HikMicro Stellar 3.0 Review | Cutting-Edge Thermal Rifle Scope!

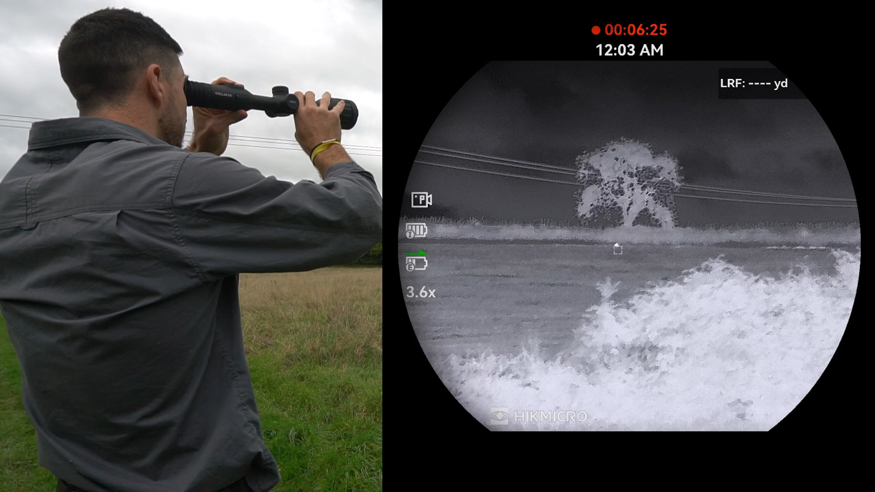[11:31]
350 yards up to the top there. Sorry, I'm shaking a bit. That's because I'm holding this up with my hands.
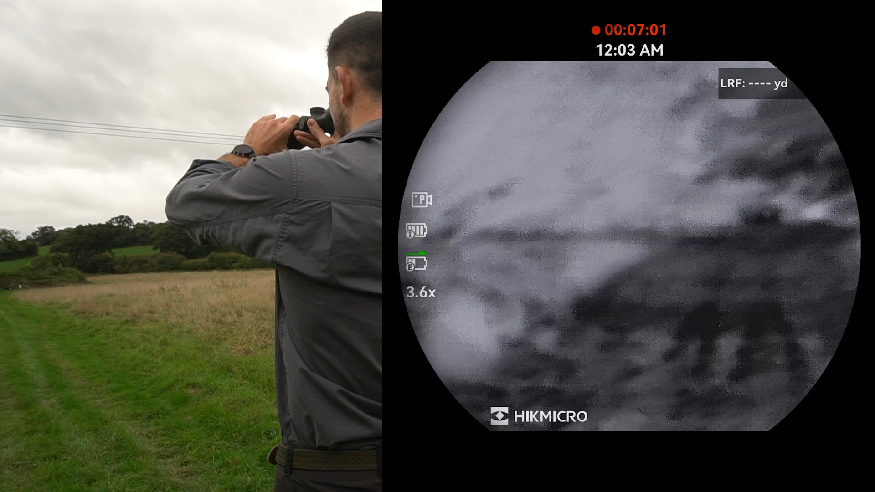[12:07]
So let's see if we can just focus up. There we go. And you can actually see our metal targets here. We've got a Roebuck there. Little metal targets. You can see those really crisp and clear as well.